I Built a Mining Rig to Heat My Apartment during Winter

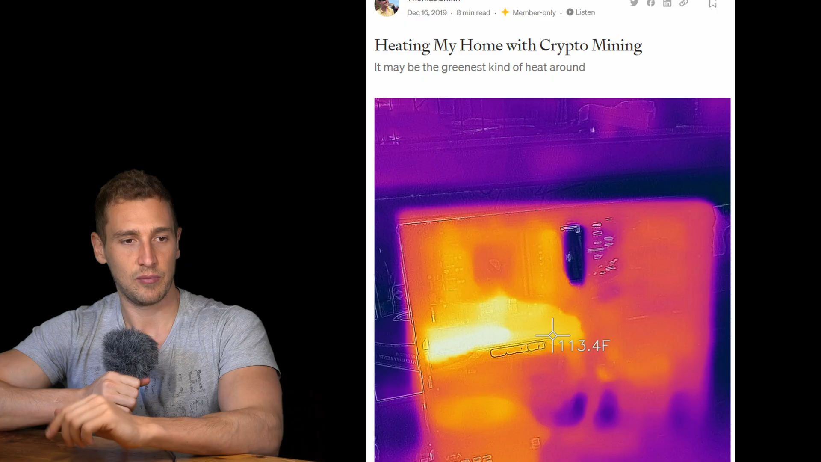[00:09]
On screen: spot 113.4°F
but i was also impressed by how much heat it radiates